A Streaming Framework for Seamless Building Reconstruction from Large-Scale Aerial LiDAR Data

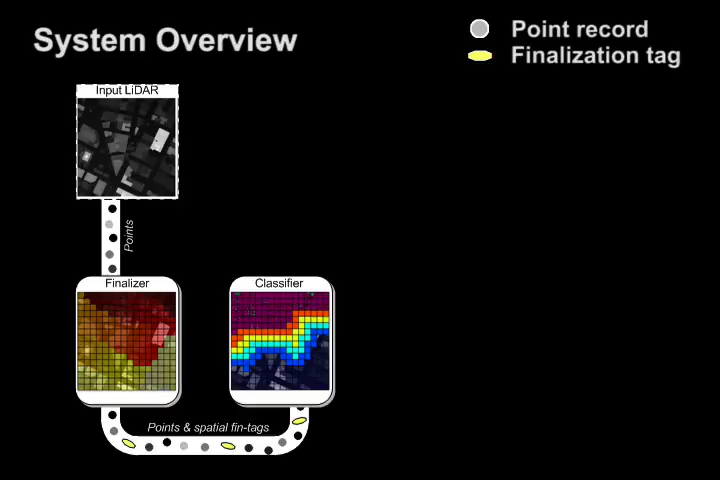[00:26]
The classifier then takes all the point records and classifies vegetation points from building and ground.